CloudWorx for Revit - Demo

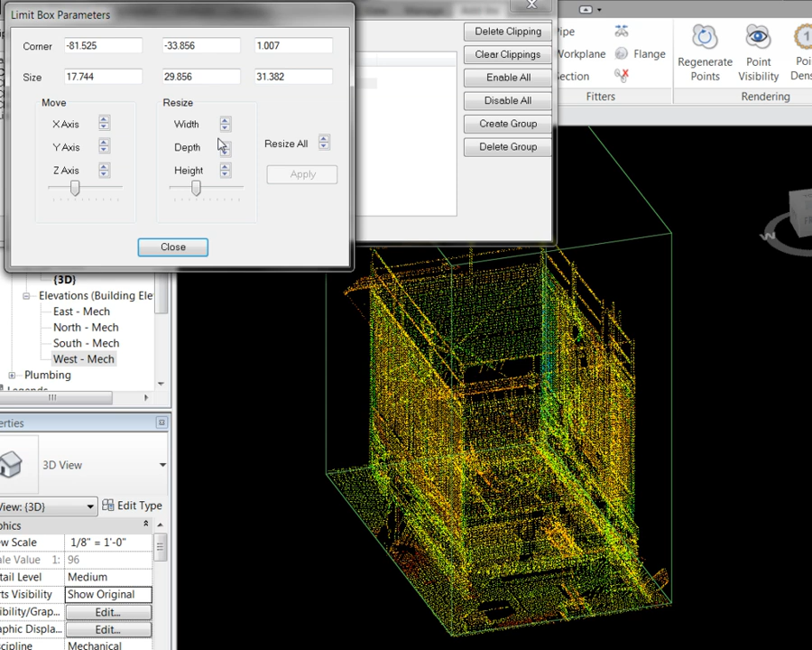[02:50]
So if we want to change the height and the width, apply that. We can go ahead and rename this limit box if we wish. So we are going to call this chiller1. The nice thing about this, too, is when we save our CloudWorks project, all of our clippings in here will be saved along with that project as well. So we can then come back to this project, and when we open up our CloudWorks project, all of our named clips will be intact.
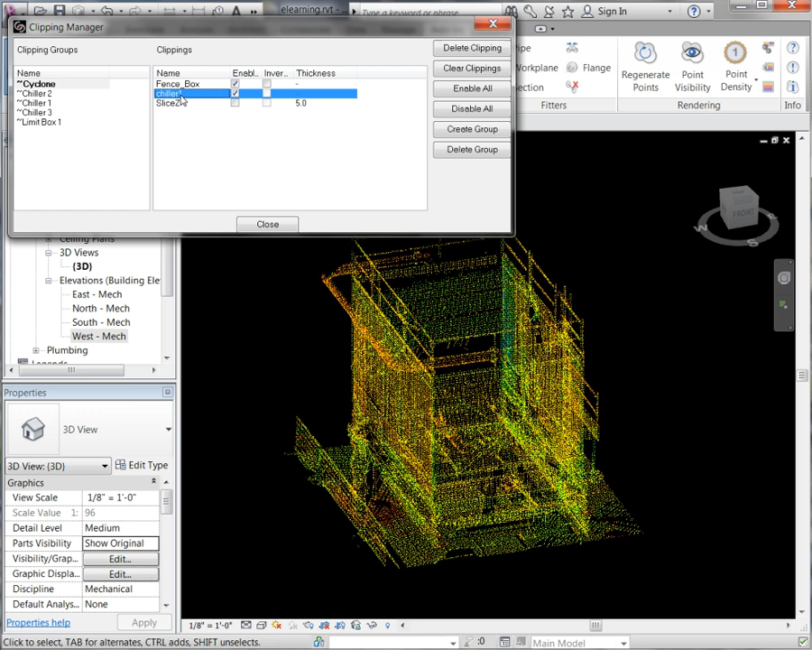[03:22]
Go ahead and close that. And the last thing here, we have the ability to reset all of our clips,
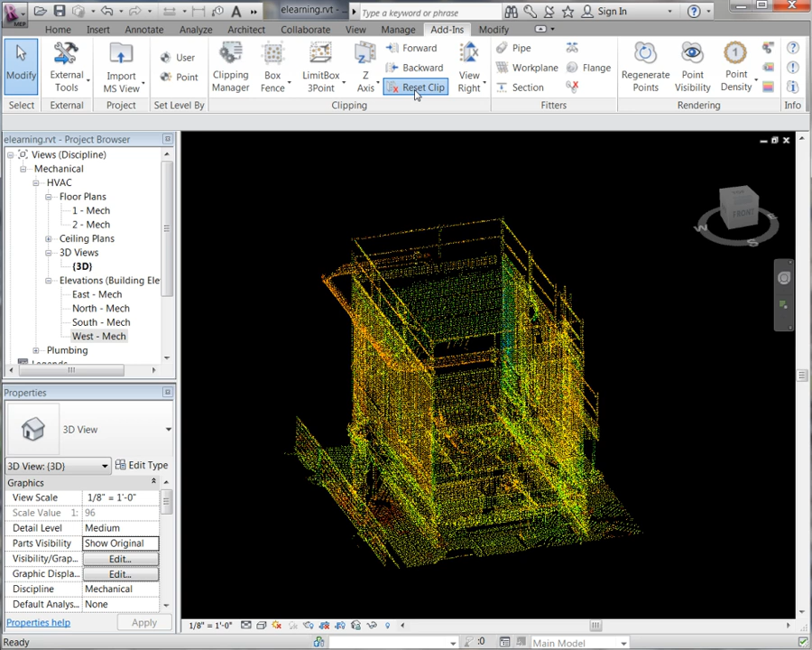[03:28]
so it is just going to turn all of the clips that we generated back on.
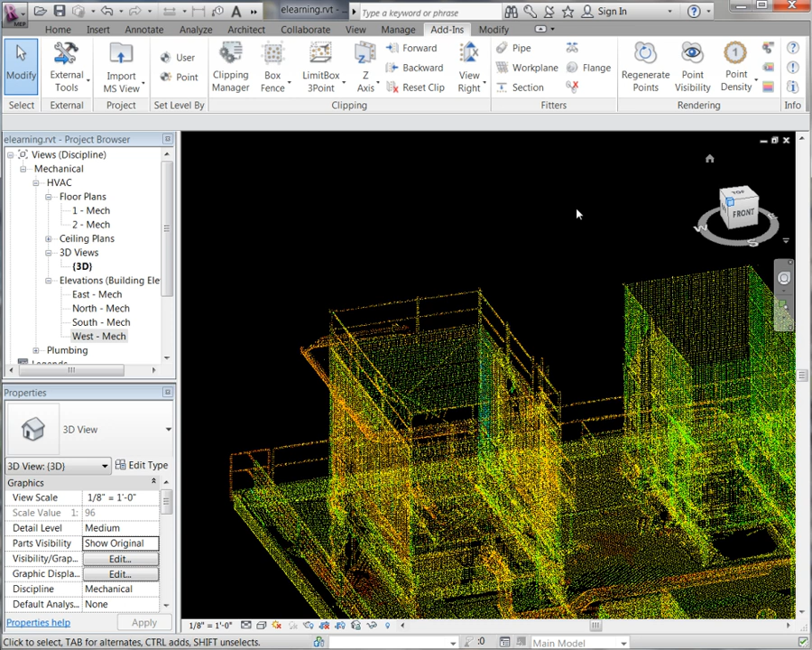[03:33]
And there you will see our full point cloud back on.
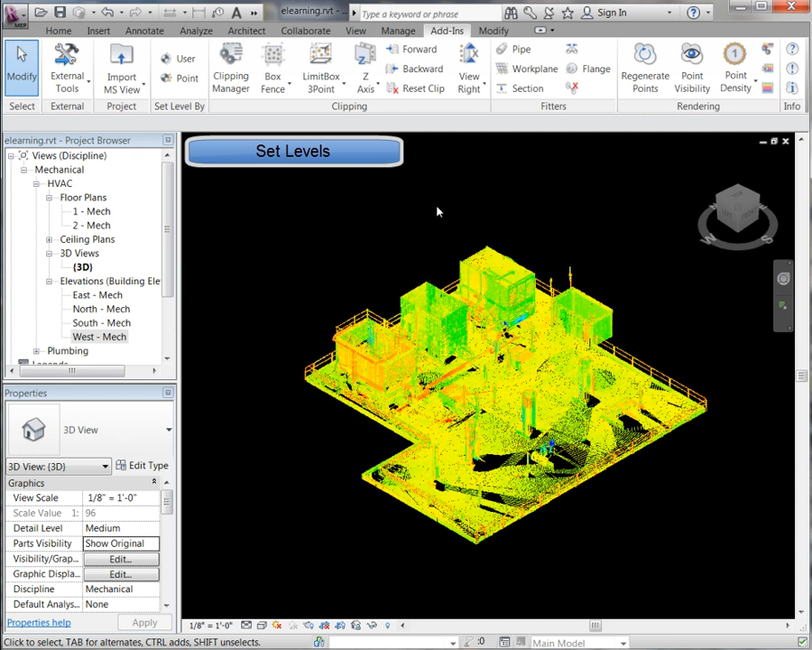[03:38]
Next we are going to set some levels directly from the point cloud, which will assist us when generating walls and floors and things of that nature.
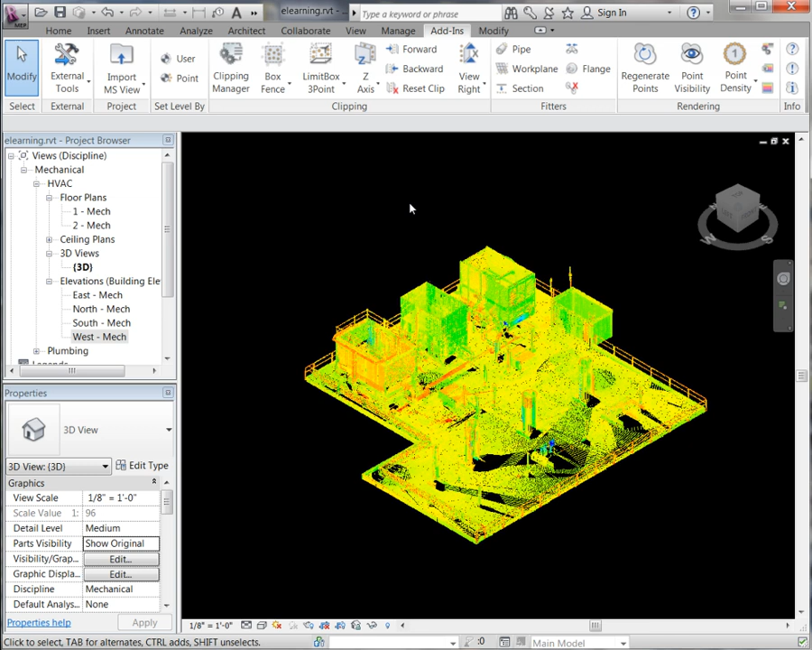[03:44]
So again, let's see, we are going to go into our top view here. We are going to just take a slice of point so we have a better view of what we want to generate. And first, we are going to go set level by point. And we are just going to grab a point right here on that rooftop. You will see it automatically fills in the elevation for the level we will be setting. We are going to give it a name. And we are going to stick this in the floor plan section.
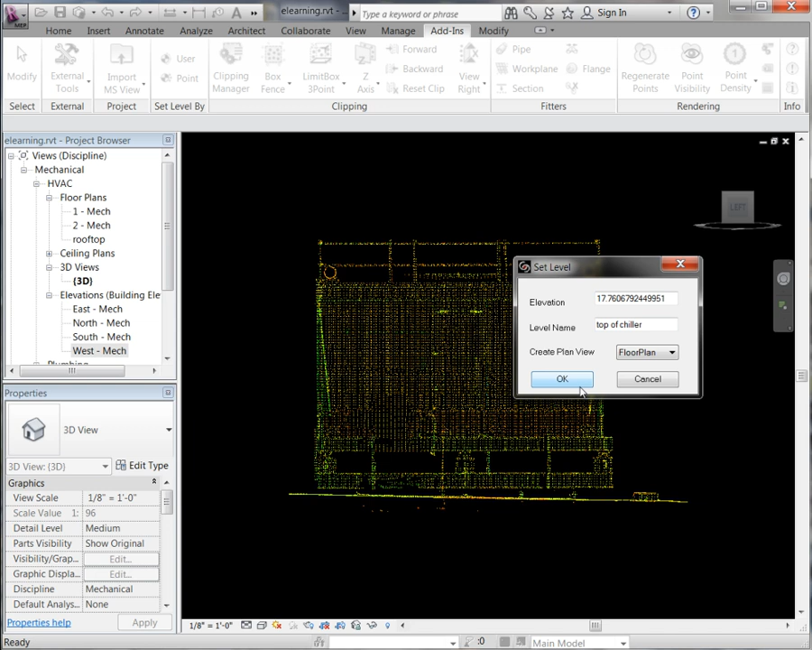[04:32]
again generating our elevation for us automatically. Call this top of chiller. Put it in the floor plan and say OK. If you come over to our project browser, you will see it now generates those floor plans for us that we just generated.
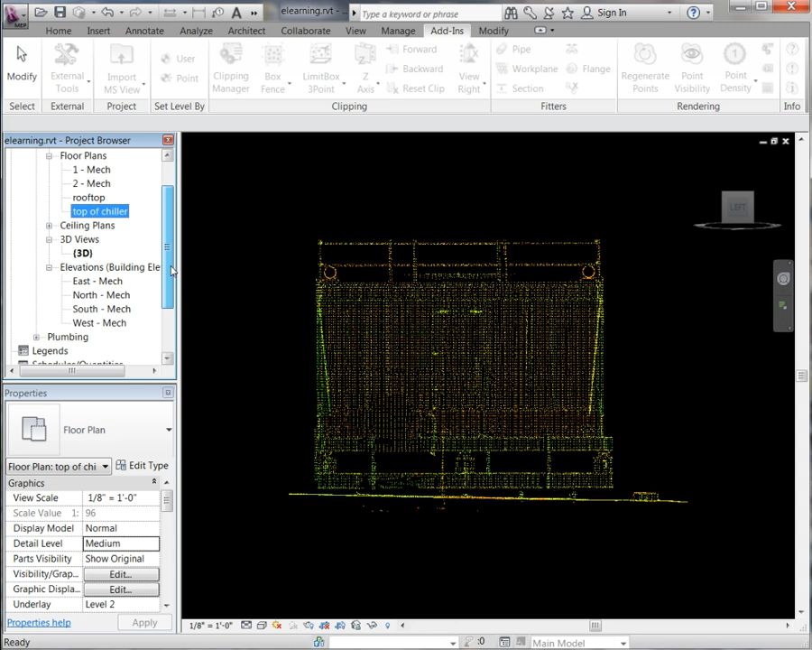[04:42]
We can also go into one of our elevation views. And there you will see a few of the default levels that are set in Revit along with the two that we just generated.
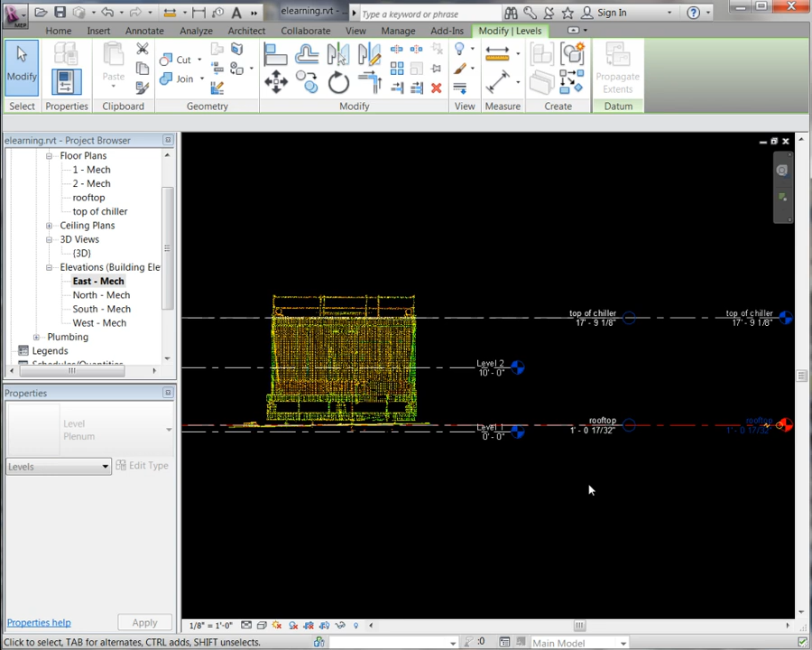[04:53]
We go into our top of chiller.
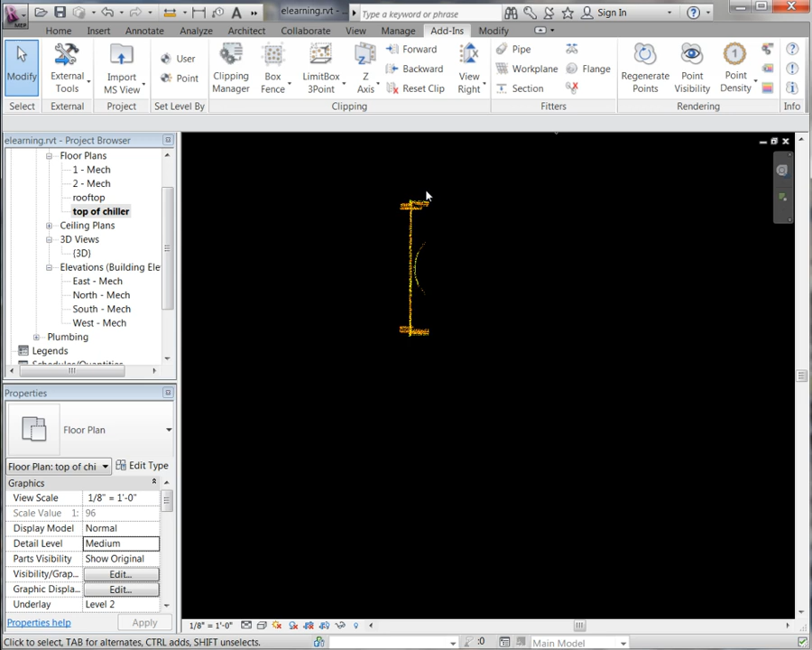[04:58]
There you will see it takes a slice out of that floor plan at that level. We are going to go ahead and just reset our clips.
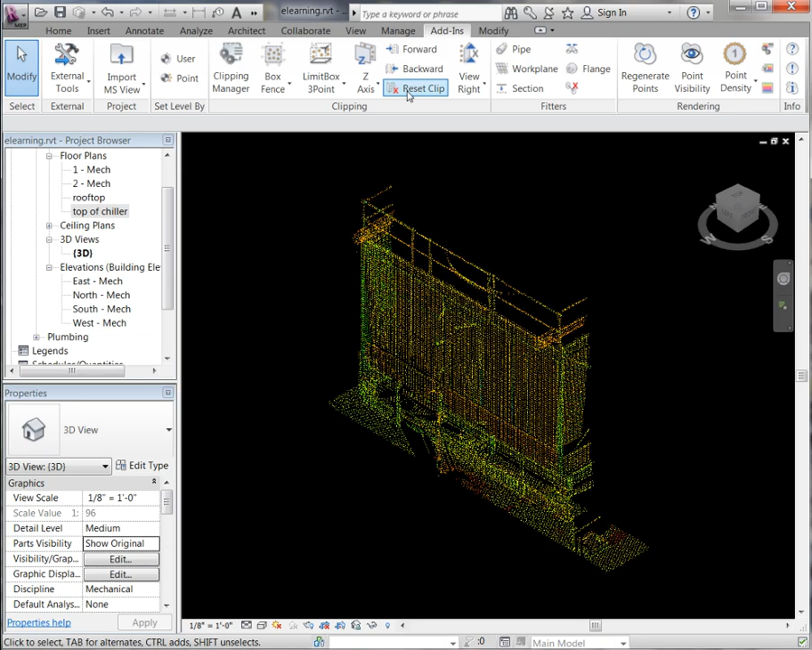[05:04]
Bring back our full point cloud. And now we are ready to move on.
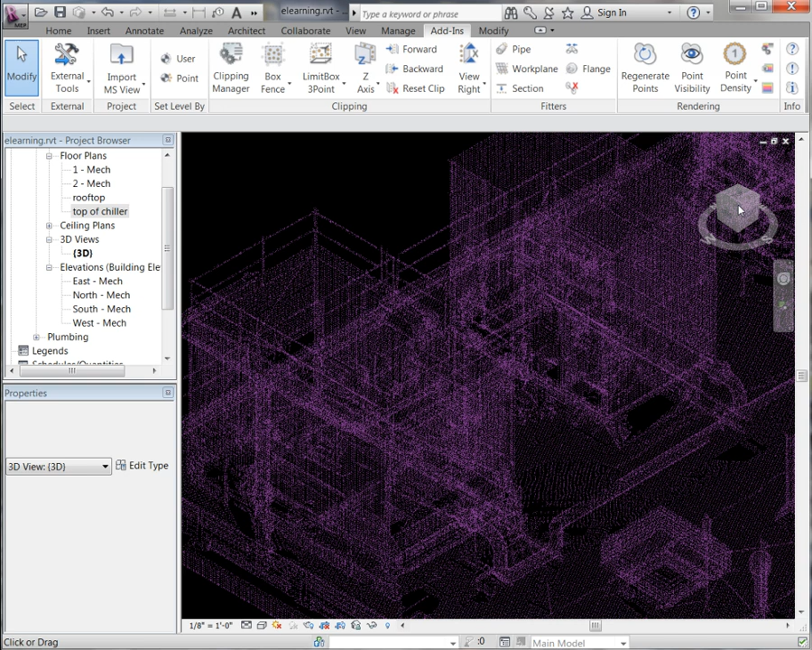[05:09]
Now we are going to automatically fit pipes directly to the point cloud.
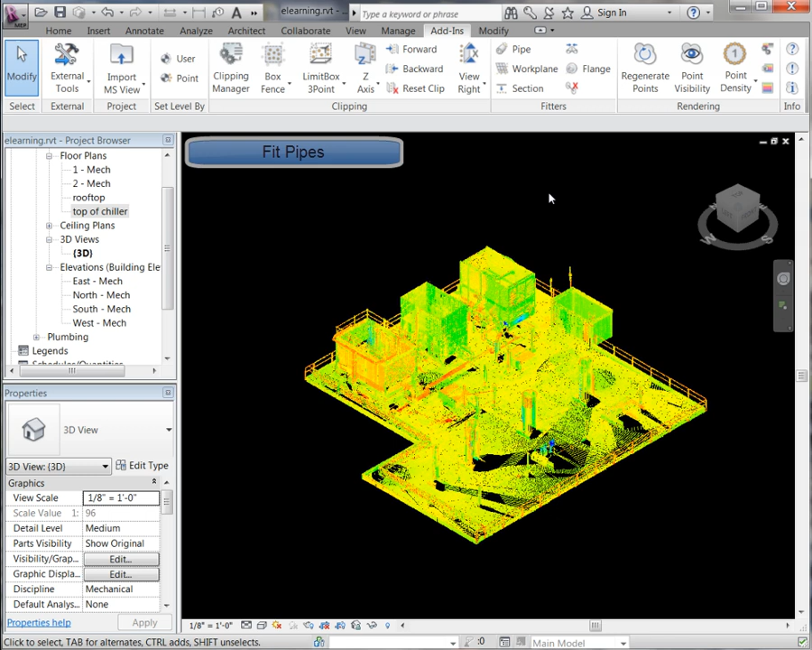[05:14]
So I am going to go and clip down to the points we are going to work with.
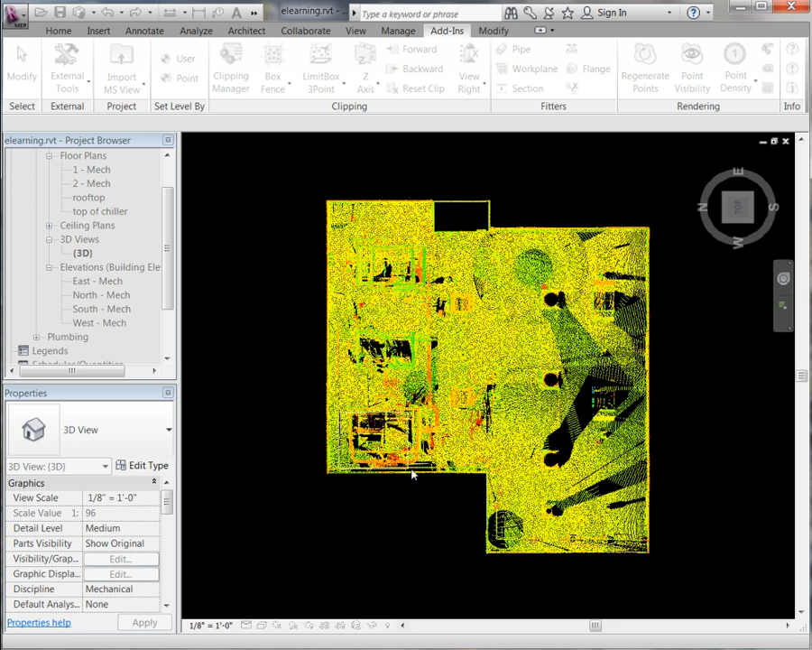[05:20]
I am going to fence in this area here. Go into our front view. I am just going to work with this pipe here at first. And there you will see the point cloud of the pipes that we are going to fit to. If we go up to our pipe fitter, we are going to use a box.
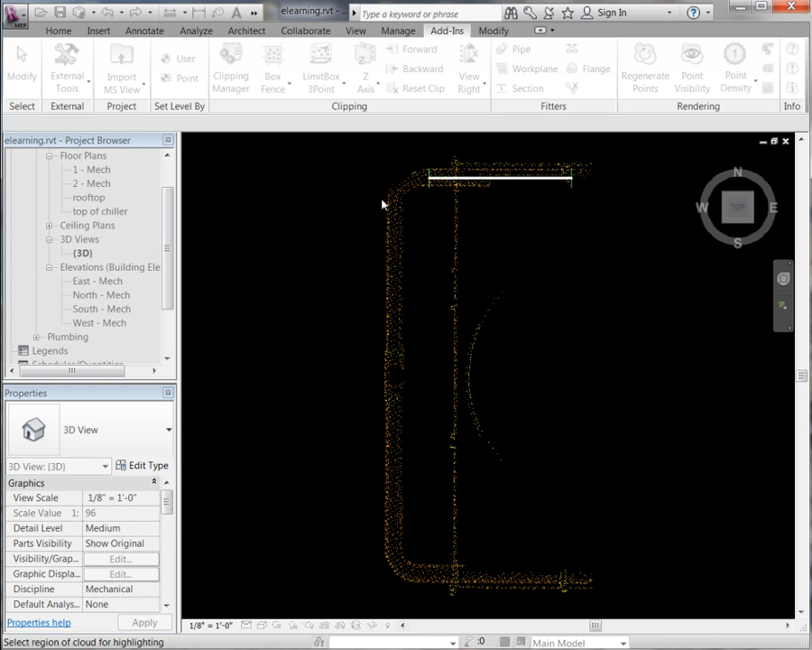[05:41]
And we are just going to fence off the points that we are going to fit the geometry to.
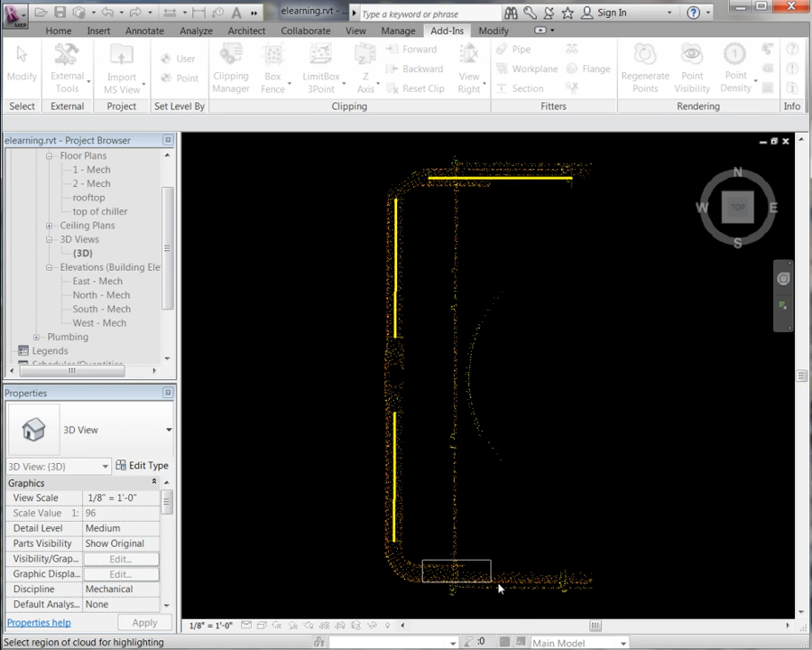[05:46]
And we are going to go into our clipping manager and I am going to turn off that first clip.